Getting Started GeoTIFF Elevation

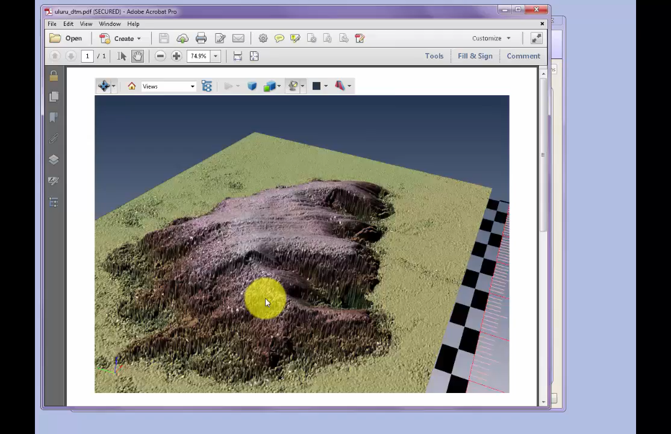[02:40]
So here we have an optimized TIN representing the elevation grid data from the GeoTIFF, and also a GeoTIFF raster image draped over the surface.
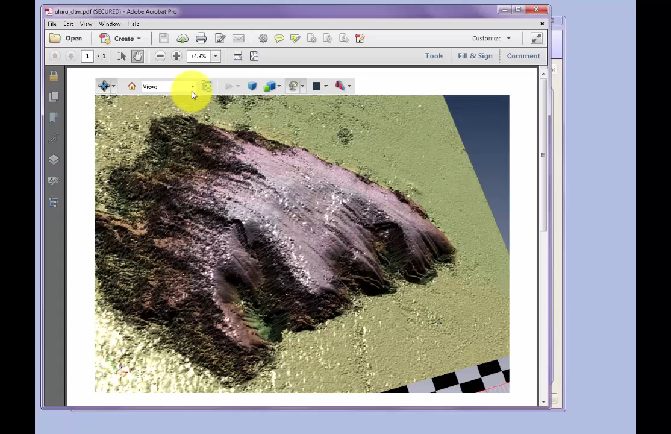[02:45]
Our view settings have the geospatial orientations for plan and different elevations
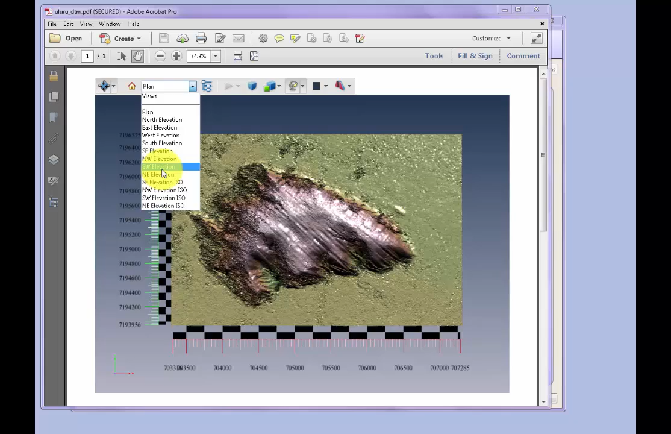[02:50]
elements looking at the model from different aspects. With that quick guide, you should be able to get started.